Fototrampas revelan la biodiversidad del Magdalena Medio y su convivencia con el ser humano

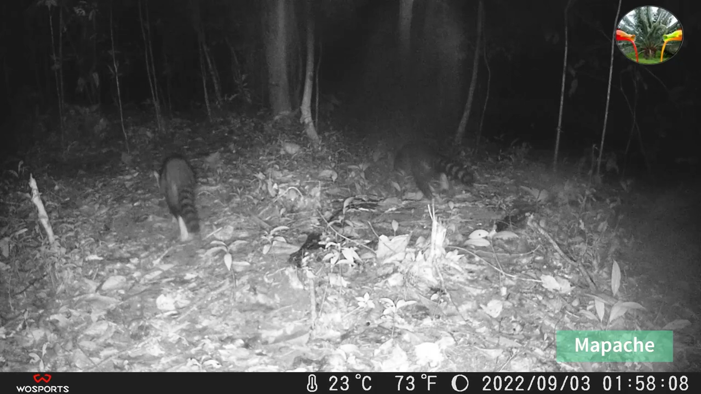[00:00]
La técnica de fototrampeo utilizada para investigar la fauna silvestre de manera no
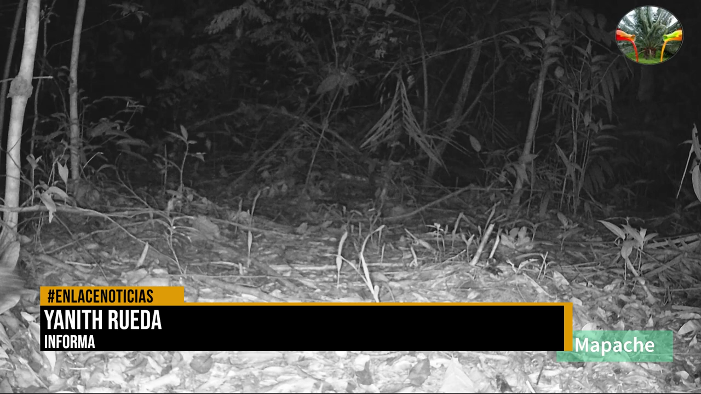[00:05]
invasiva ha revelado la impresionante biodiversidad presente en el Magdalena Medio.
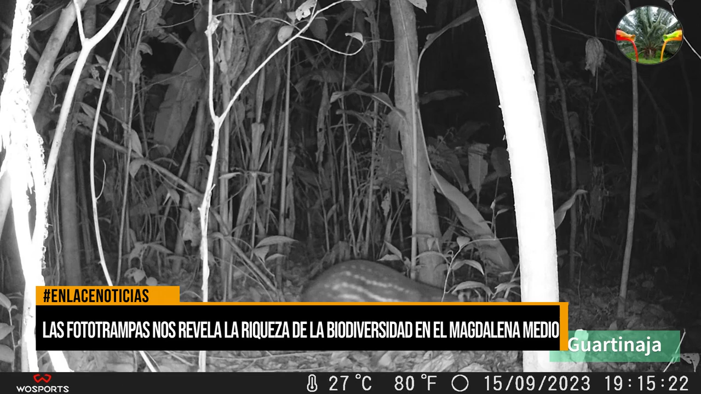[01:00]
El fototrampeo se ha convertido en una herramienta crucial para biólogos que de otra manera no podrían observar de cerca las interacciones entre los animales.